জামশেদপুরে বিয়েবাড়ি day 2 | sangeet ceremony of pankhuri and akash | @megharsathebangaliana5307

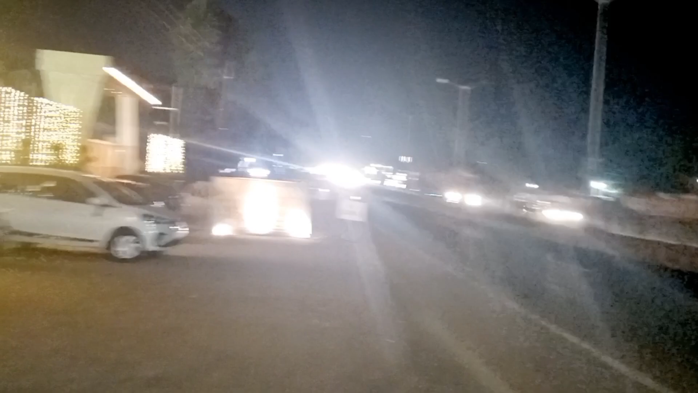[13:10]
এইদিকে যে সোজা রোড স্ট্রেট রোডটা দেখতে পাচ্ছেন এটা পুরো চলে যাচ্ছে জামশেদপুর সিটির ভেতরে, আর এইটা